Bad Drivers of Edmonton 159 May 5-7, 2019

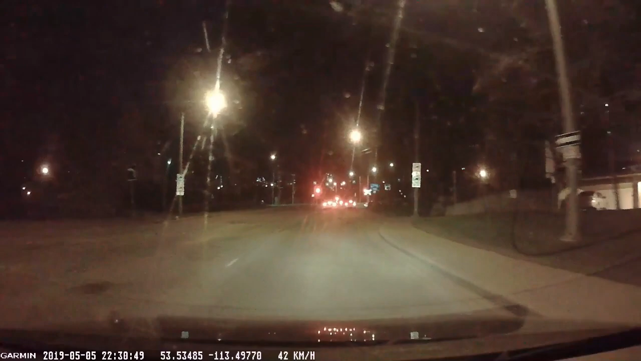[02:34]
Driver in the right lane is nice enough to back up for the driver in the alley who doesn't even want to go there. What an asshole. At least fucking let him know. A nice driver turns right with no signal.
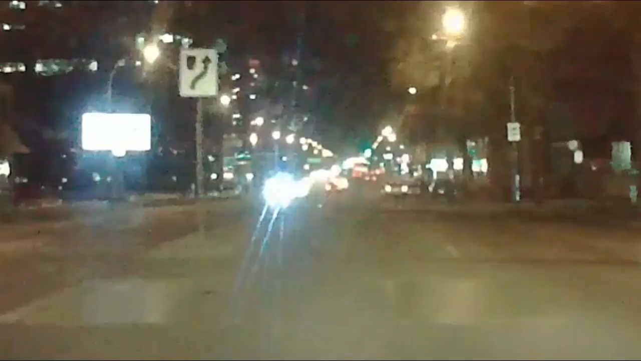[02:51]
Red light runners up ahead. Another red light runner. Echo driver completely blows this stop sign. Rolling stop is not a stop. And big surprise, does it one more time.
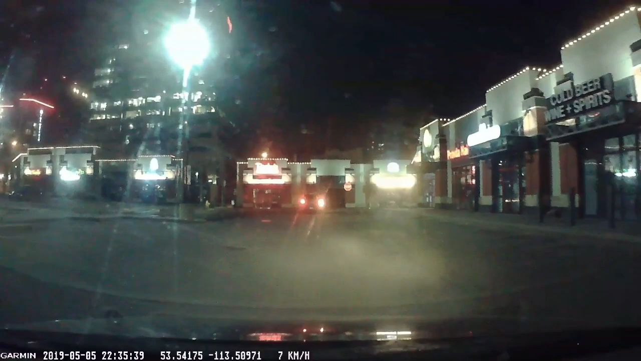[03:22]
This driver acts bothered that they have to get on their side of the road and takes their sweet ass time doing it.
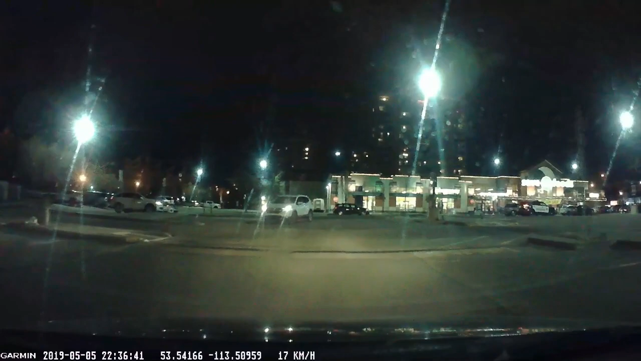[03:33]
Drivers, this time in the left lane, both stopping half a car length behind the car in front of them. Why do people love doing this in Edmonton? I don't fucking get it. Red light runners.
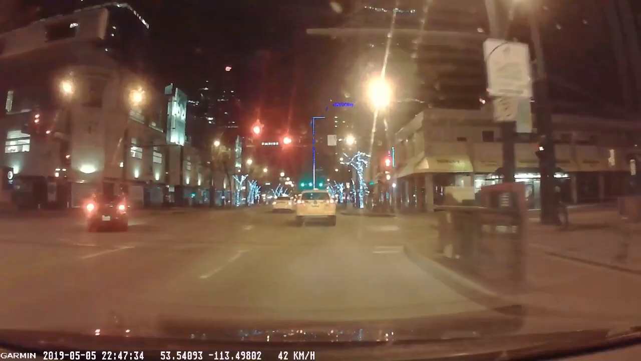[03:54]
Taxi runs the right turn on red where he's not even allowed to turn. Only cyclists can turn right on red here.